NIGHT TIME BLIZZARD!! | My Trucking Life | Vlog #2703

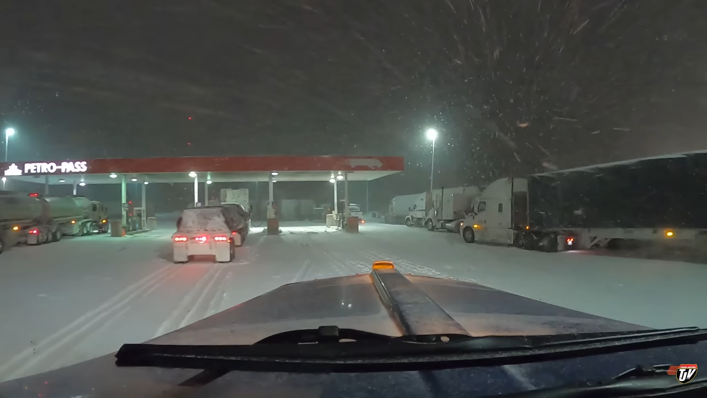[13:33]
Everybody wants to get out of the snow. Can we even get through here? Oh, wow. I've never seen it so full. Yikes. Yikes.
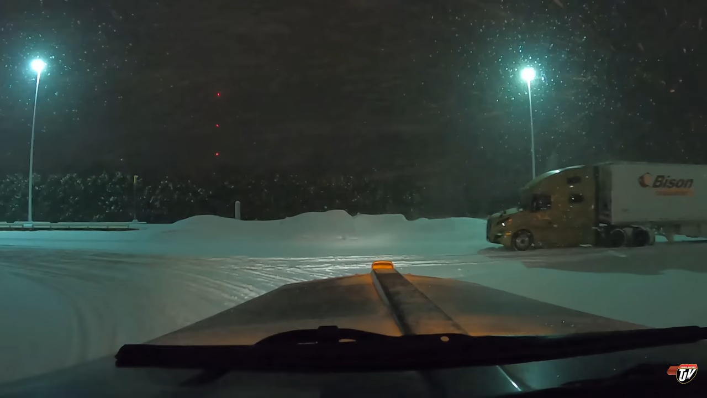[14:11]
I can't park by this guy. So people need to be able to get around here. Space over here. Yikes. Yikes. Yikes. Yikes. Yikes. Yikes.
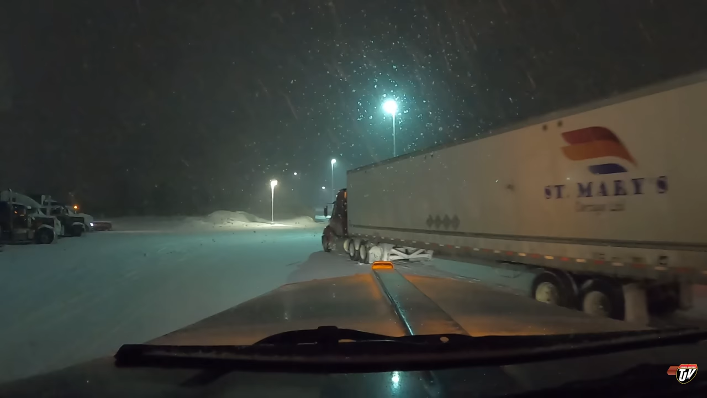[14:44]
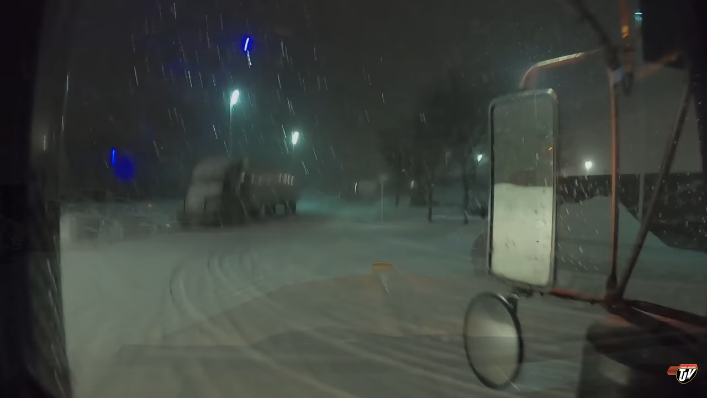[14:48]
Well, it is what it is.
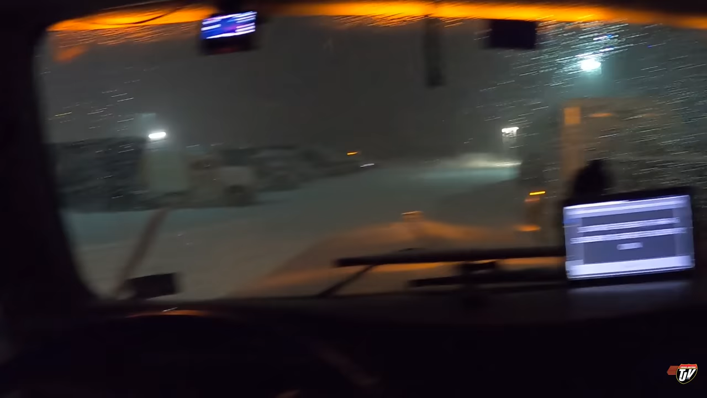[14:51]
I had to make a spot. But it's a spot and I'm out of the way.